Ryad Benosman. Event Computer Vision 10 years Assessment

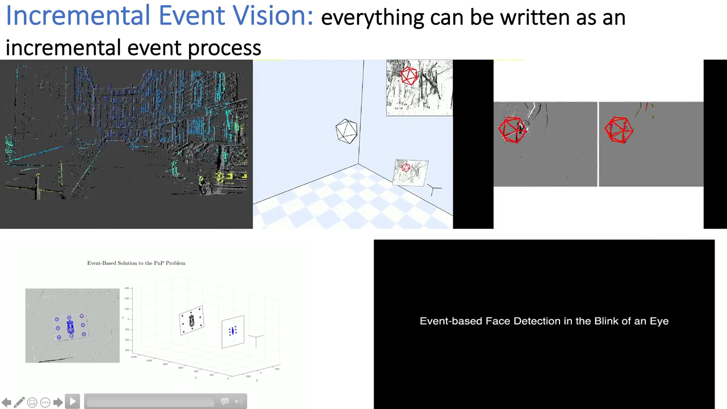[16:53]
about the problem in an incremental way this is here stereo colored this is pose knowing the objects this is a PNP problem a really hard problem these are all papers I can show you a link to and this is just detecting faces by not learning a million faces but just by detecting eye blinks because you can do it if you operate event per event eye blinks are just the best way to show you where a face is in the scene
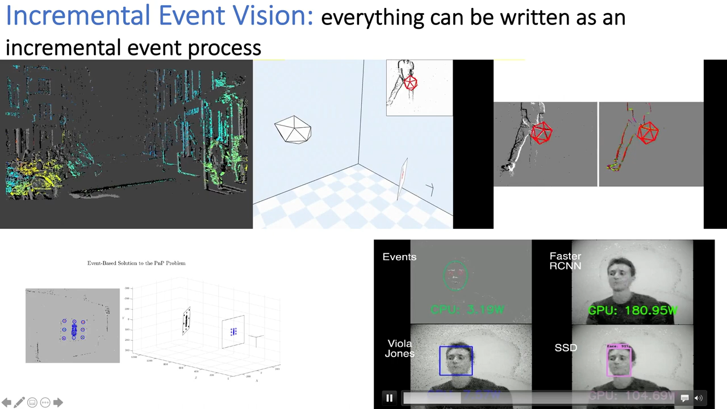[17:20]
so where are we heading to today most of the